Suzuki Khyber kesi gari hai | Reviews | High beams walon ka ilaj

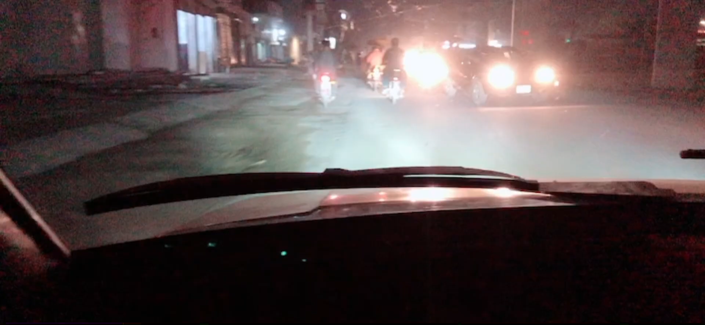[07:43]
लो जी भाई लोगो लाइट चेक करो यार भाई लाइट जो है ना सही जो है ना वो कहते हैं जो जो ये जो
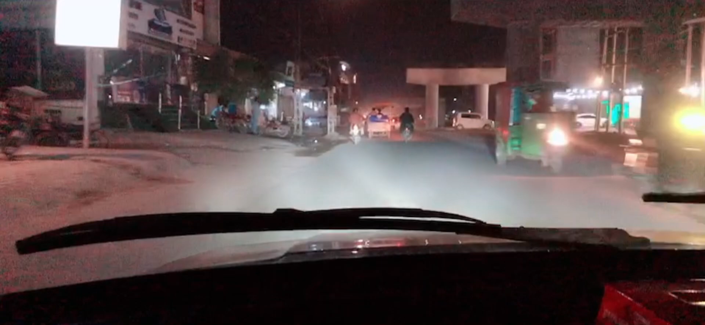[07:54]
हाई बीम्स रख के आते हैं ना उनके लिए हाई करके सही अजियतनाक है। खत्म
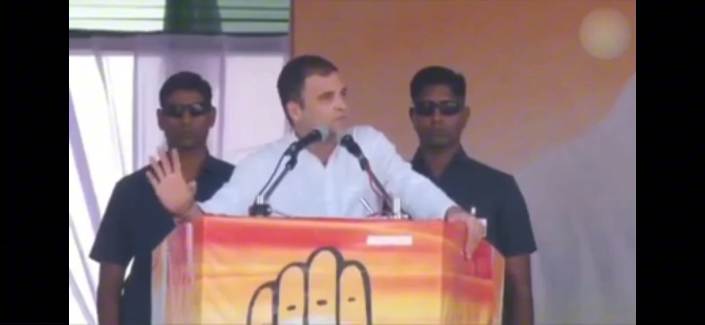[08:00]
बाय बाय टाटा गुड बाय गया मतलब ना टका के ये वो अजियत देती है जो खास तौर पे करोला वाले हैं ना जो ये जो खास
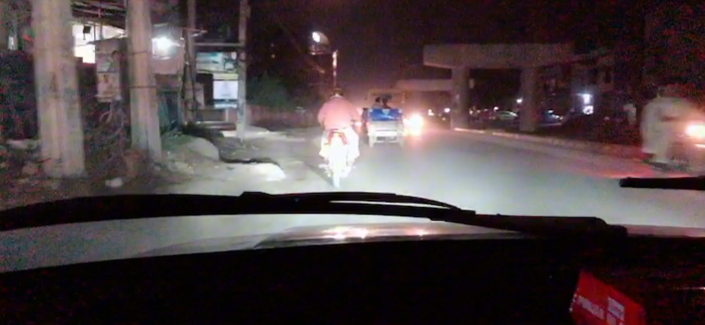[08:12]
तौर पे जो ना जो करोला वालों का दिमाग है ना जो हाँ उन्होंने कभी लो राइट रखी ही नहीं है। मतलब यार बिल्कुल सुनसान रोड होगी और लाइट हम लोग वॉक भी कर रहे होते हैं ना अक्सर तो कोई मतलब ना रोड पे
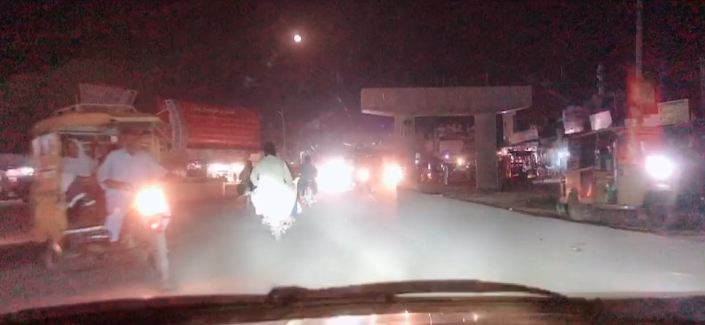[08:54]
ये जो एच के सी एग्जॉस्ट लगा के फिर रहे हैं हाँ। इन्होंने बड़ा दिमाग इनके भी खराब इन शापरों का ना ये इसको भी और वो ना
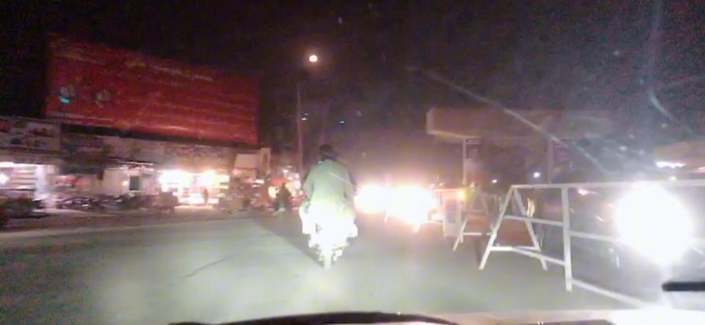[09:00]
लाइट फुल रखी हुई होती है रखी फुल ज़रा ये देखो ये जो ये एक लिंक रख के करोला वाली है देख लो हाँ
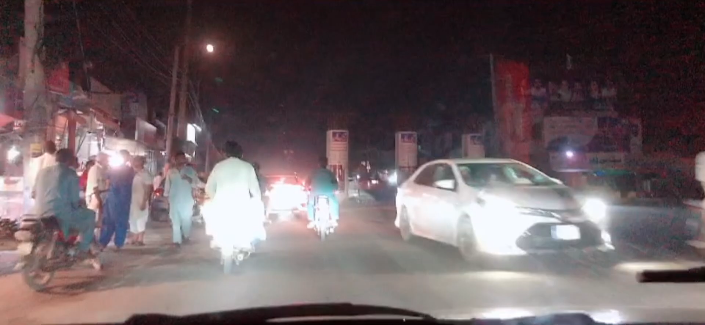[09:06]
अल्लाह ने ग्रैंडी दे दी है लेकिन अकल नहीं दी नहीं दी ये देखो
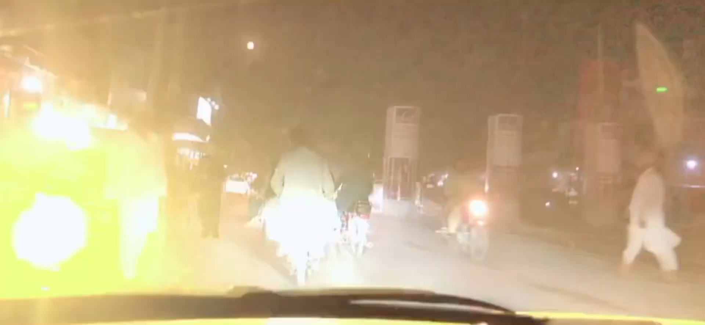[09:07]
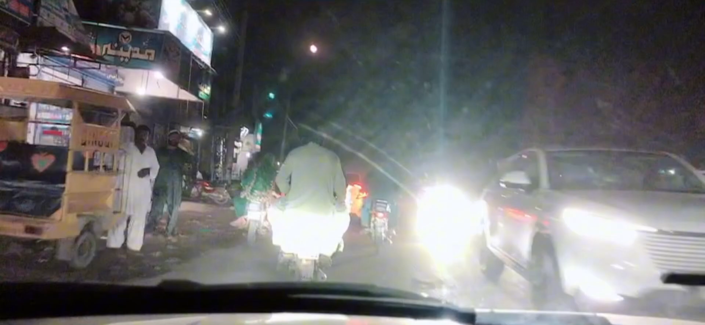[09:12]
ये पिछला देखो अब ट्रैफिक है लेकिन उसकी बीम फुल है क्या करे यार बंदा इनका अवाम का बाहर के मुल्कों में इसलिए वो हमारे से वो है वो उनके
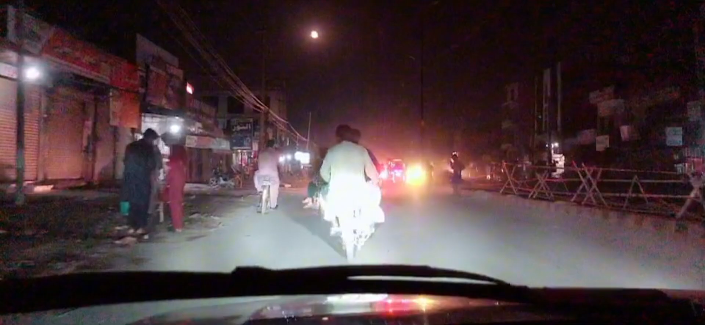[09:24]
यूएसए वगैरह में तो है ही नहीं है जो हाई बीम जस्ट है ही नहीं है वो जस्ट डिपर है सिर्फ वो भी सिर्फ आप मतलब एक क्वेश्चन
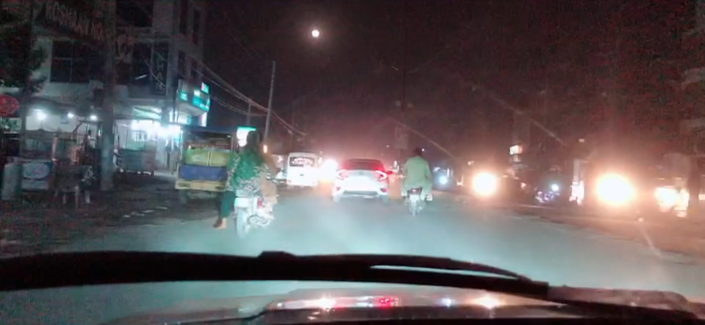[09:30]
दो अपना व्यू देख के और बस लाइट बीम दूसरे में लो कर दो